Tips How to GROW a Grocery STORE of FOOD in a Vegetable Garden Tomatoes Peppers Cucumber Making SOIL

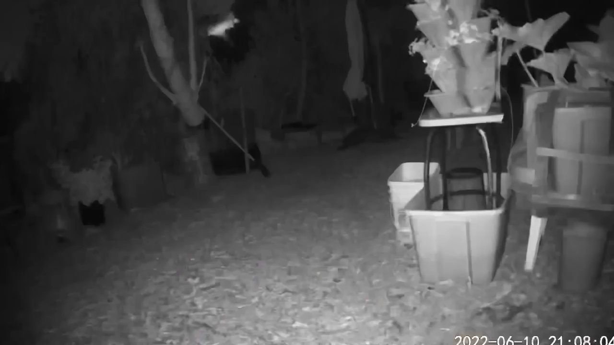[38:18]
over and check out my stuff and yes they do check out my stuff so I think that's it